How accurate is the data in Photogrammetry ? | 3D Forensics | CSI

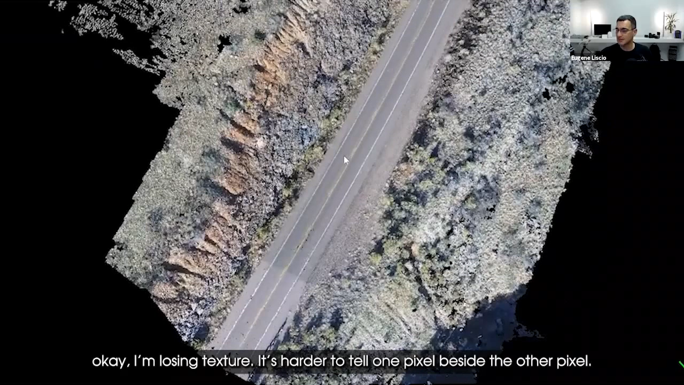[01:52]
I can't, it's harder to tell one pixel beside the other pixel. It just starts to look kind of flat.
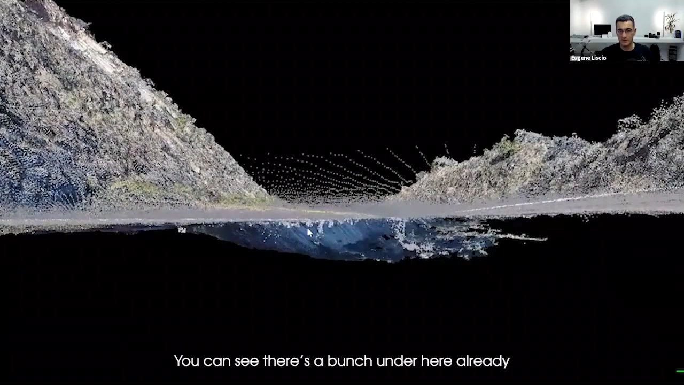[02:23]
You can see there's a bunch under here already that a lot of people may not always tell you about, okay? But it's there. It's definitely there.